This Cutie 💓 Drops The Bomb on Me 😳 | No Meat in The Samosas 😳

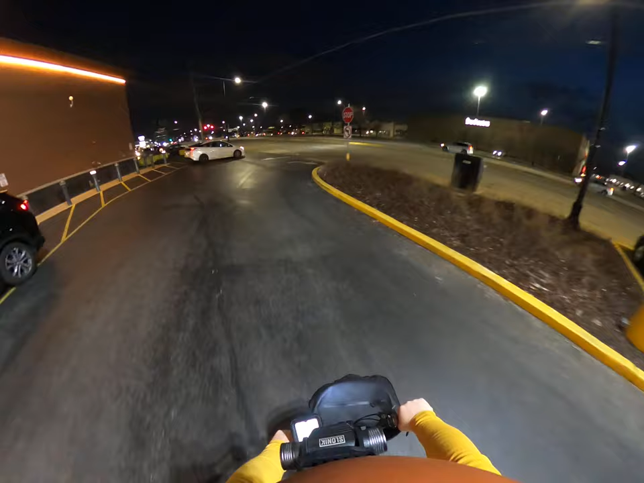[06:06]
Alrighty. Now we've got a bit of a crossing here.
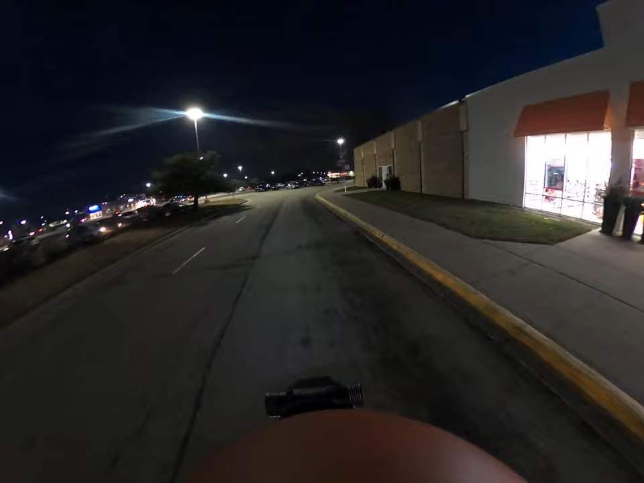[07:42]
Alright. There we go. We're gonna go right to that. Wonder what that is there. The Gordon Food Service Store. Not sure. What they mean by that.